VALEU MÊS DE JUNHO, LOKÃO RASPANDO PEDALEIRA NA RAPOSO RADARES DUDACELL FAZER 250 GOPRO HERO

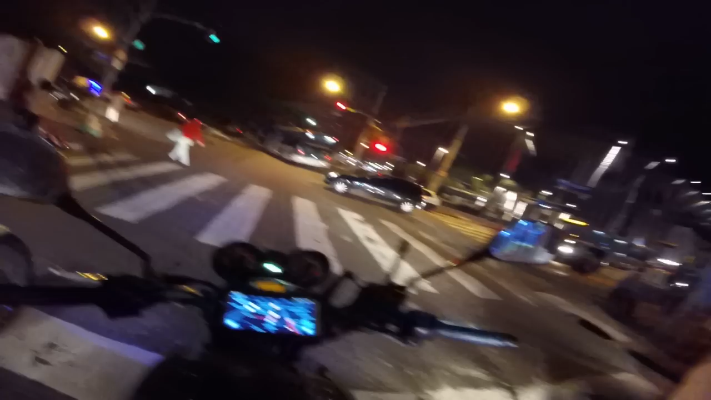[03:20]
Oh, medo que o baú caia. Olha que bosta. O Waze agora fica só com as propagandas. Não vou usar essa bosta mais não. Vamos ver se tem como eu desabilitar. Pra fazer propaganda, sai fora. Mas é quando eu paro, né? Eu percebi isso, eu parei logo no sinal lá na Consolação. Apareceu. Eu parei aqui de novo e apareceu a propaganda.
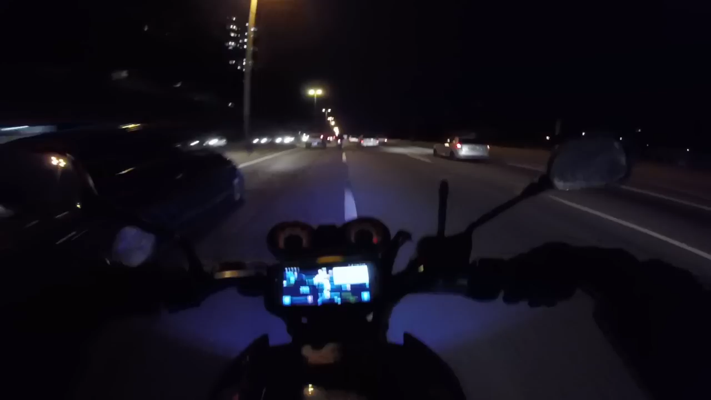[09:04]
Pra lá, depois tá vindo pra cá, pra cima de nós. Sai não, hein, maninho.